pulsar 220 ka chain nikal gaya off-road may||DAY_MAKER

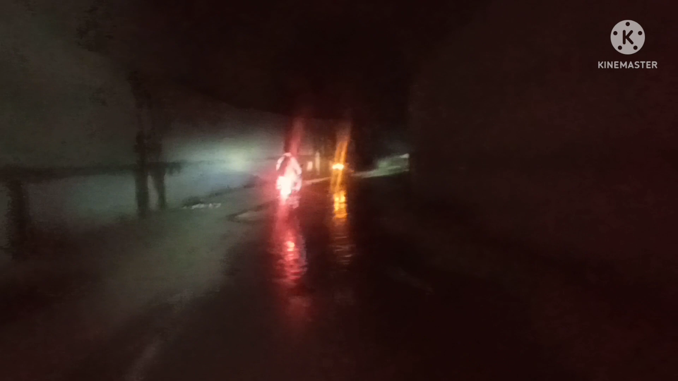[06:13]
छिरेको अवस्था हो, अन्धकार छ. यतातिर अम्बु अन्धकार छ, अन्धकार छ. केडा हो भाइ नि भेट्दै, केडा हो भाइ नि भेट्दै. बाइकको लाइटले पनि झाउनु साह्रो परिरहेछ.